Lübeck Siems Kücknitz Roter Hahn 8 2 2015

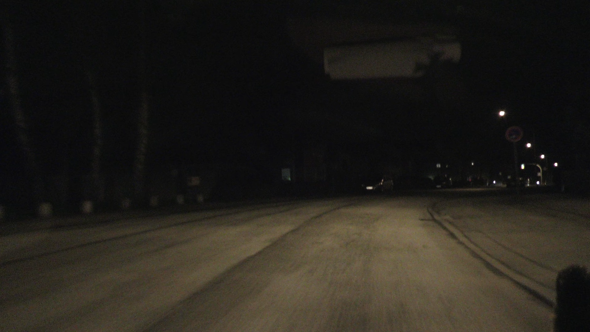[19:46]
Oh ne, jetzt fahren wir hier zurück.
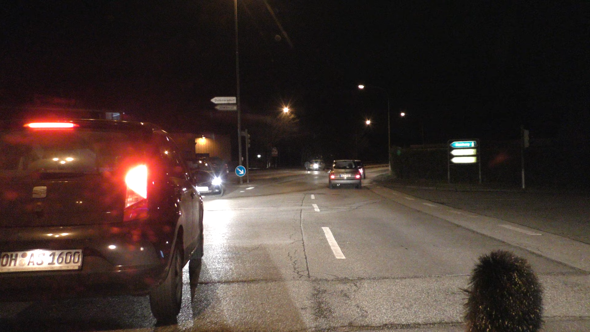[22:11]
Stolzes Land. Früher. Na, ist rechts abbiegen. Da brauchen wir hier nichts. Fahren wir. Achso. Na gut.